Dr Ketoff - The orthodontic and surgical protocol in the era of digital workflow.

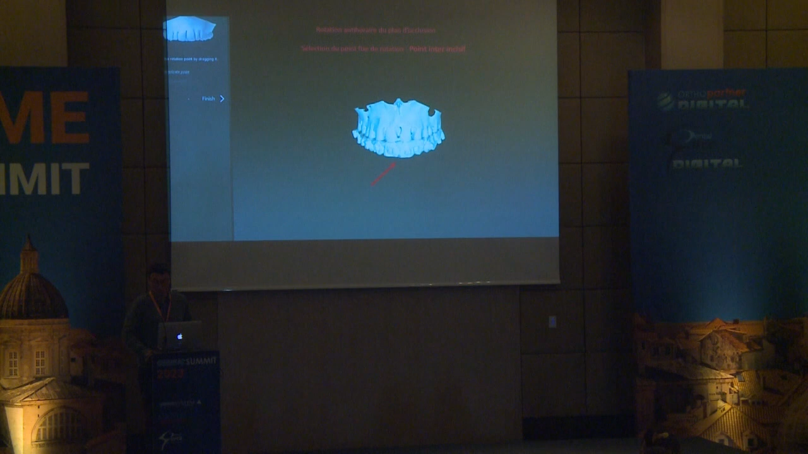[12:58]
So we're going to change the occlusal plane. We're going to have a fixed milestone in between both incisors.